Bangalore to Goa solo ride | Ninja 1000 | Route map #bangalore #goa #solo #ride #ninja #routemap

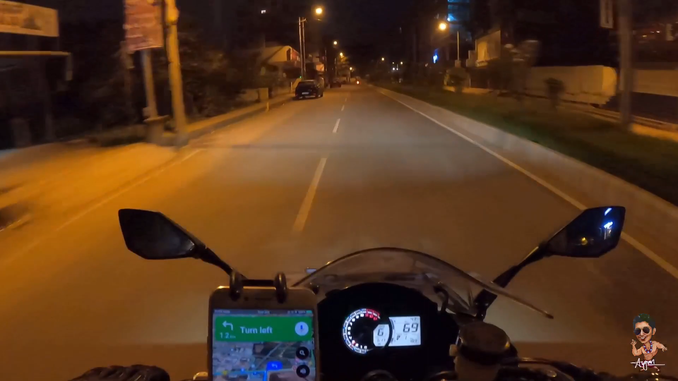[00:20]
I just started now it's about to be like 6 a.m. in the morning almost the same I would say from
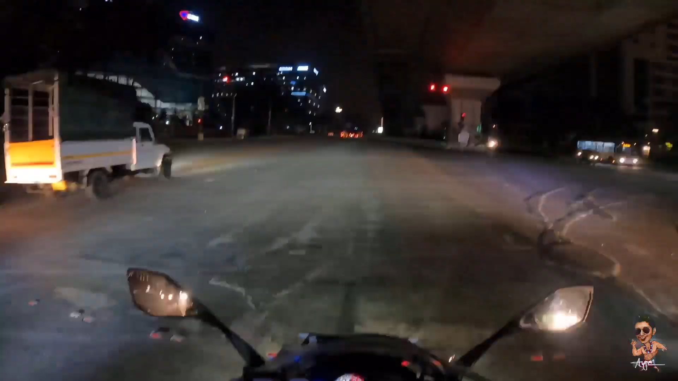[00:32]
here it is showing around 10 hour 25
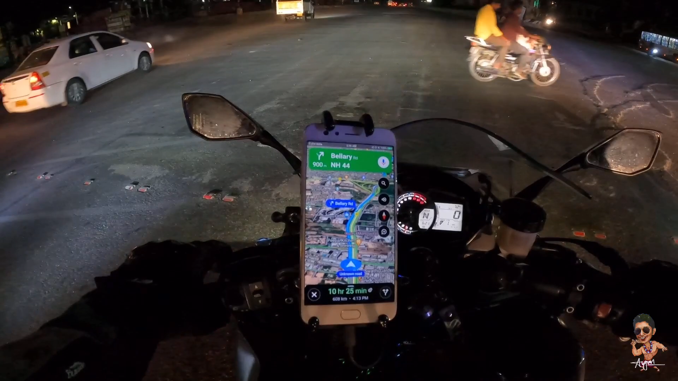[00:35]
minutes almost 608 kilometers and expected arrival is for 13 p.m. so right now it is 5 48 a.m. we'll see there is no definite plan so we'll just go to Goa and then we will decide what to do this
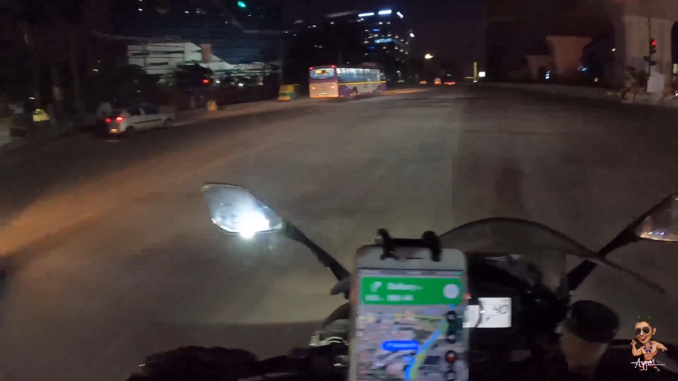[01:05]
is the highway that we are starting with
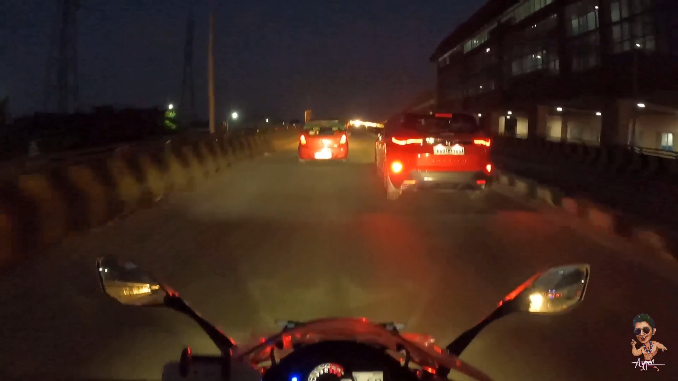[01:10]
it's a nice Saturday morning sun is not out yet
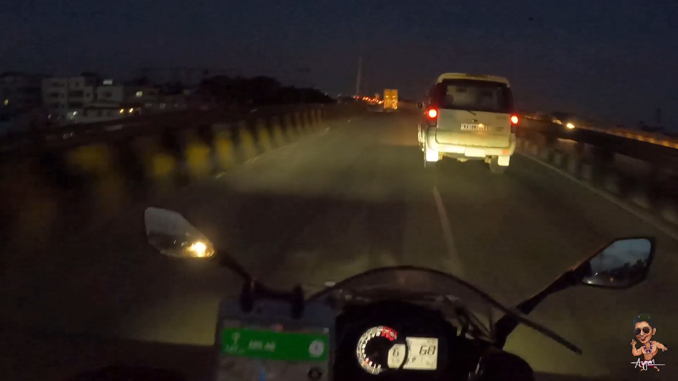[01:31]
it's always nice feeling you know riding in the mornings